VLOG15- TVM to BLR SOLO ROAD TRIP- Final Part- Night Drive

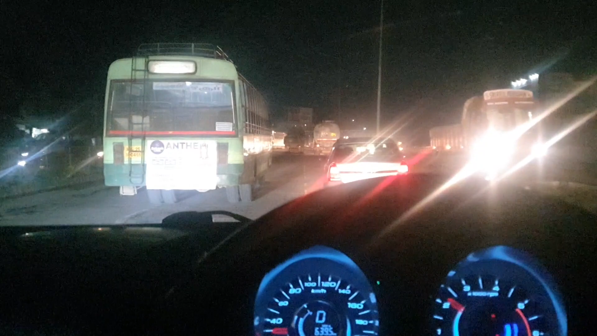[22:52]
ാണ് ഹൊസൂർ തമിഴ്നാടിന്റെ ബോർഡറാണ് വിത്ത് കർണാടക. ഇവിടുന്നൊരു 23-24 കിലോമീറ്റർ കൂടെ ഉള്ളൂ നമ്മുടെ ഡെസ്റ്റിനേഷൻ, അതായത് എന്റെ ഫ്ലാറ്റ്. കർണാടക ഇപ്പൊ എത്തും.
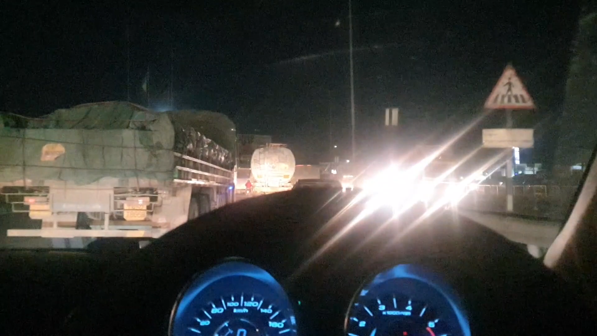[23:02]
ഇവിടെ നമ്മുടെ ചെക്ക് പോസ്റ്റ് ഉണ്ട്, ആർടിഒ ചെക്ക് പോസ്റ്റ് ഉണ്ട്. അപ്പോ അത് കഴിഞ്ഞാല് നമ്മള് അങ്ങോട്ടേക്ക് നമ്മുടെ കർണാടകയിലോട്ട് കയറുന്നതായിരിക്കും.
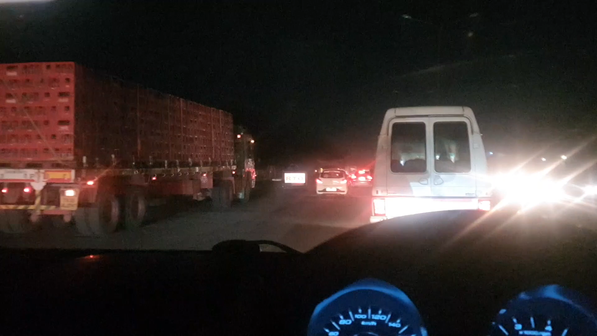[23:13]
ഈ കാണുന്നതാണ് ഹൊസൂറിന്റെ ചെക്ക് പോസ്റ്റ്. നമ്മുടെ അതിർത്തി കടന്നു വരുന്ന വണ്ടികളെല്ലാം, ഐ മീൻ കൊമേർഷ്യൽ വെഹിക്കിൾസ് എല്ലാം ഇവിടെ നിർത്തി അവർ പരിശോധിച്ചാണ് വിടുന്നത്.
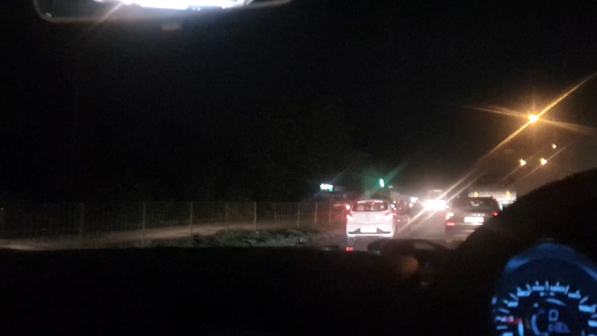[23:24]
പരിശോധിച്ചതെന്നല്ല, മറ്റേ ബാക്കി നമ്മുടെ ഡോക്യുമെന്റ്സും കാര്യങ്ങളൊക്കെ ചെക്ക് ചെയ്തിട്ടാണ് വിടാറ്.
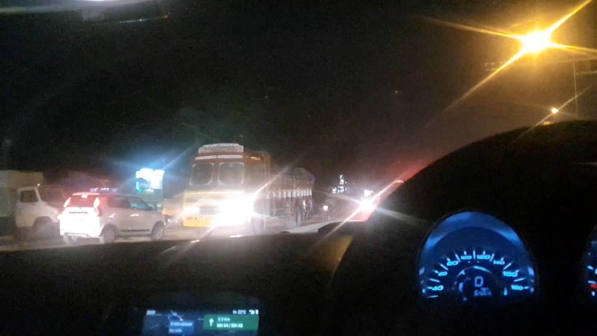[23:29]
അപ്പോഴേ ഇതുകൊണ്ട് ഇതാണ് വെൽക്കം ടു കർണാടക.
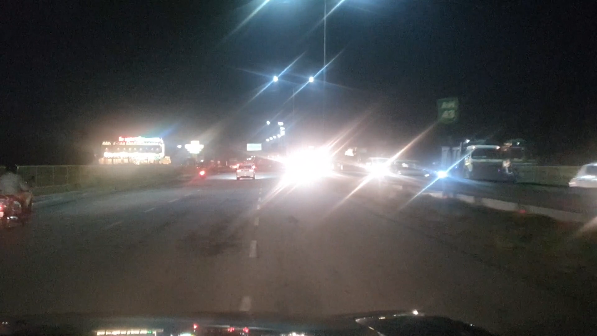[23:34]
മിക്കവാറും ഒന്നും കാണാൻ സാധ്യതയില്ല. നല്ല രീതിയിൽ അപ്പുറത്തുനിന്ന് ബ്രൈറ്റ് അടിച്ച് അണ്ണന്മാർ വരുന്നുണ്ട്. അതാണ്ടെ ഇതാണ് വെൽക്കം ടു കർണാടക. ആർക്ക്? നമ്മളപ്പോൾ ഒഫീഷ്യലി കർണാടകയിലോട്ട് എൻ്റർ ചെയ്തിരിക്കുന്നു.